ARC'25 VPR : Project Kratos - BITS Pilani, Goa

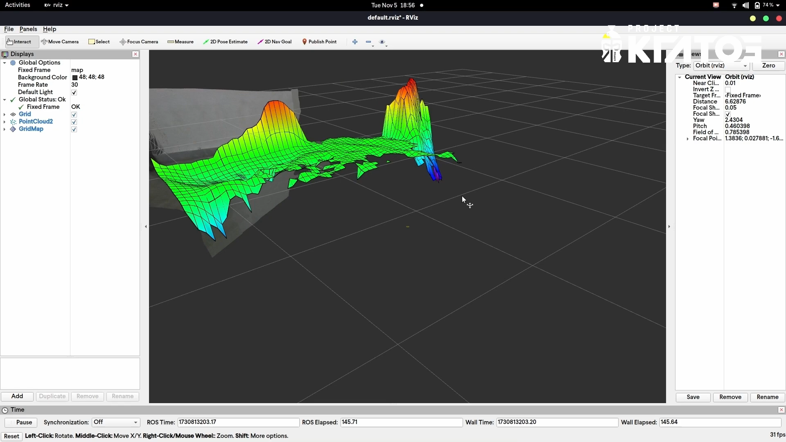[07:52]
Lastly, we use point cloud data to build an elevation map of the terrain.
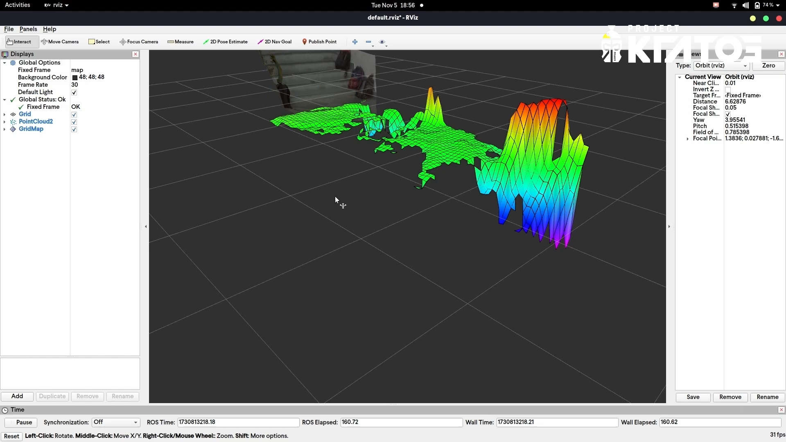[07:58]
This data is used to create a detailed grid map assigning depth values to each grid point for a comprehensive understanding of the rover's environment.